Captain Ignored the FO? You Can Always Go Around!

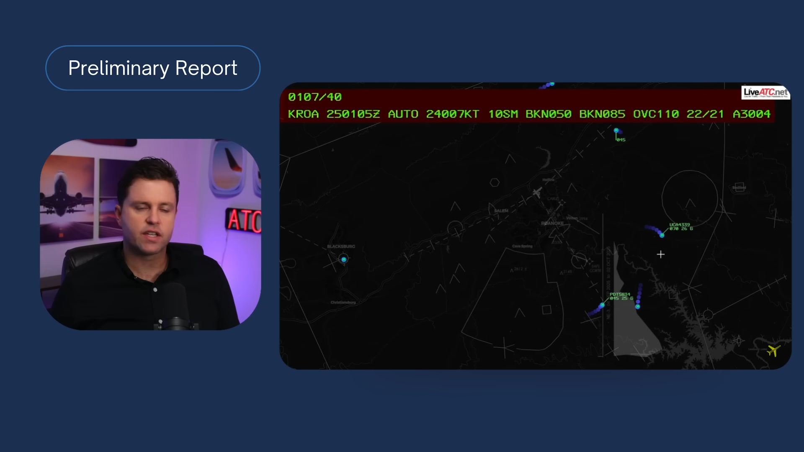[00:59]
And this is courtesy of Voss Aviation. Yeah. You see there, that is the ATIS up at top.
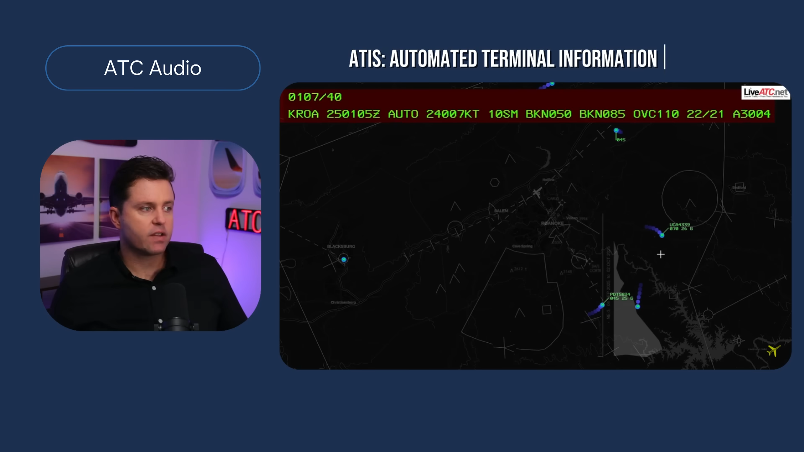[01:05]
So that's KROA. The 25 is the date. The four digits behind are in Zulu. So 0105 Zulu. So if you were to minus that out, that is 910 local in Roanoke. So it's automated weather. The wind right there is 240 at 7. If 10 miles, broken at 500, broken at 8,500, overcast at 11,000.
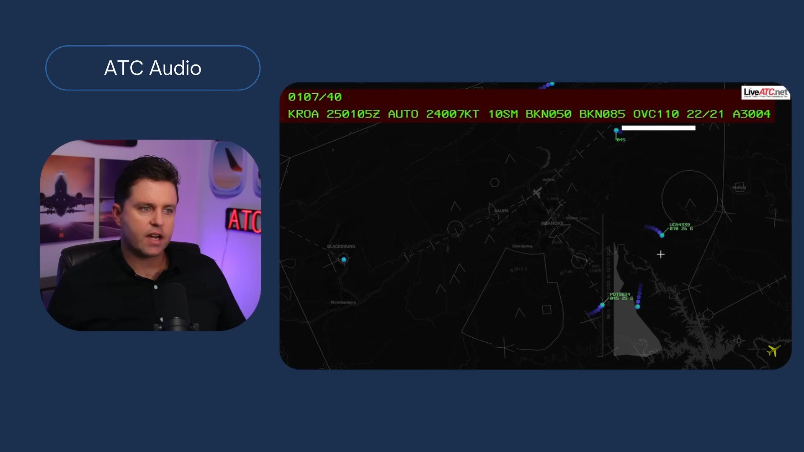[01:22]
Temperature 22, dew point 21. So basically when the temperature and dew point are that close together, you can expect clouds and reduce visibility very low to the ground. Altimeters 3004. Let's continue. 5834 area of heavy to extreme precipitation begins about three and a half mile final all the way down of the runway.
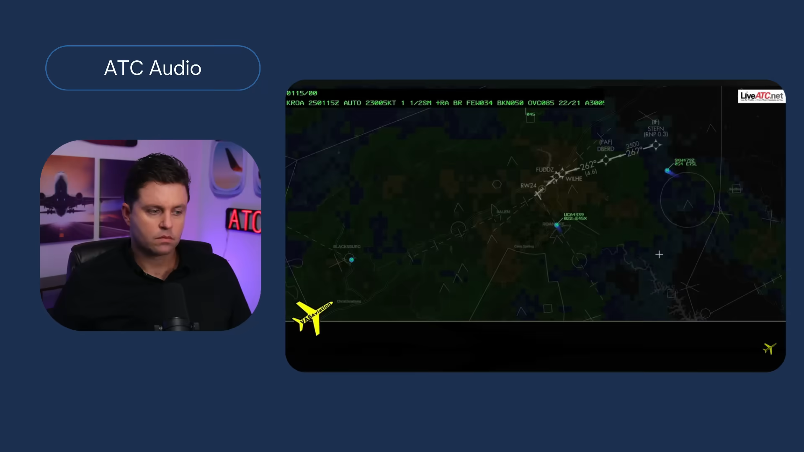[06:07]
So again, this goes to show you the discretion that pilots have. They advised him that there's going to be extreme precip on his final.